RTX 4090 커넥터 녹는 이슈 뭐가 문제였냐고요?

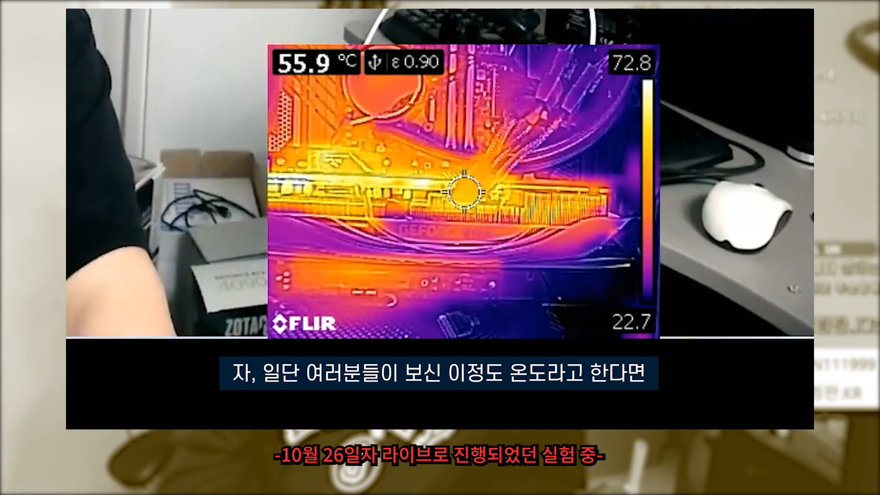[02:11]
On screen: spot 55.9°C
봤을때 화재에 달할 수 있는 온도는 아니긴 해요 그니까 커넥터 주변 부분은 좁았는데
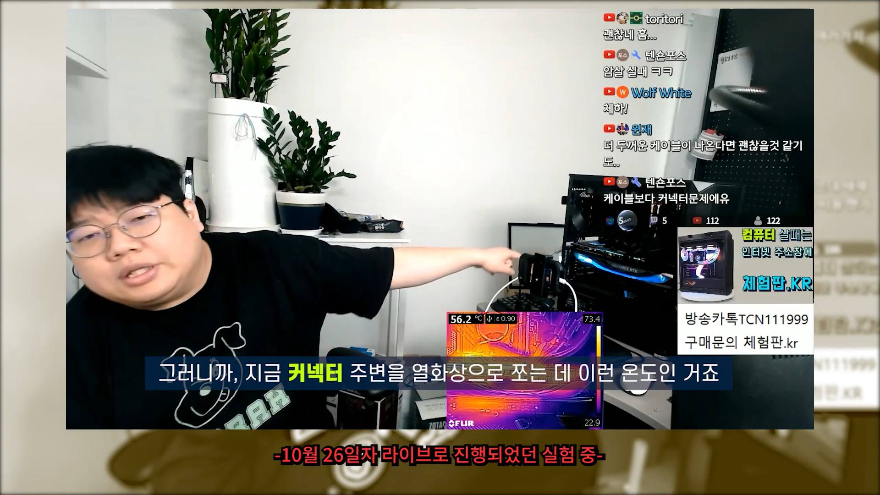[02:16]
이 정도 온도가 나온다고 그래서요 60도를 안넘어요 네 그니까 그 중간에 전력공급이 제대로